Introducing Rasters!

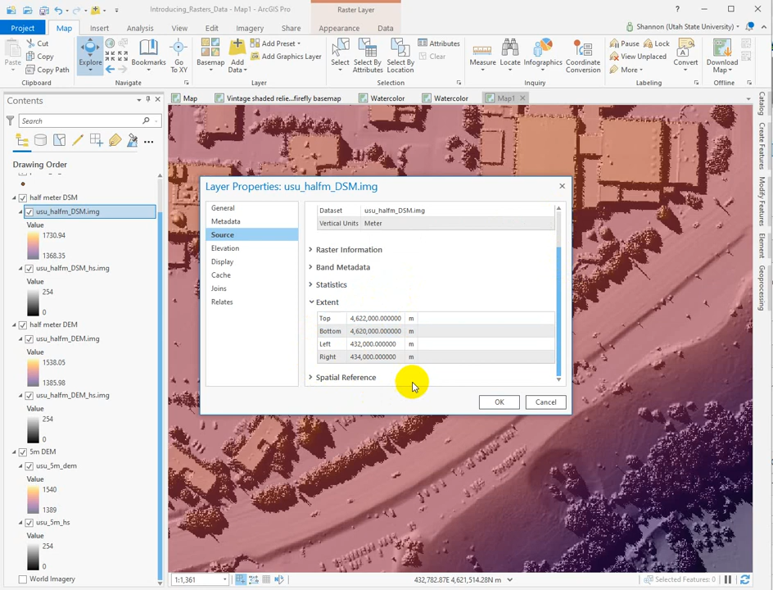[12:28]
The extent tells you the coordinates of the north, south, west, and eastmost point of that data set. That helps sometimes understand the coordinate system a little bit. And that's it. So have fun playing with these data sets. Look around a little bit.
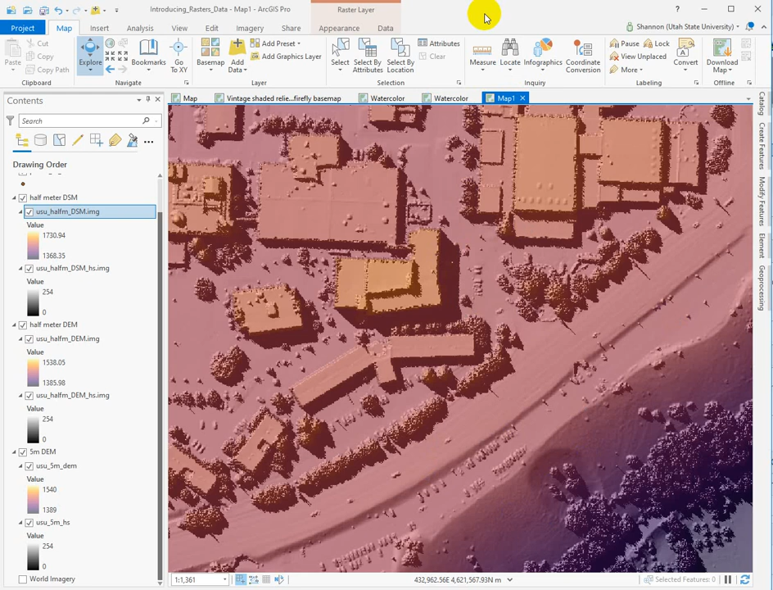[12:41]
Downloading DEM data is a little bit tricky. I wouldn't recommend doing that from the AGRC quite yet. But, yeah, go ahead and play with these and, you know, see what you can see.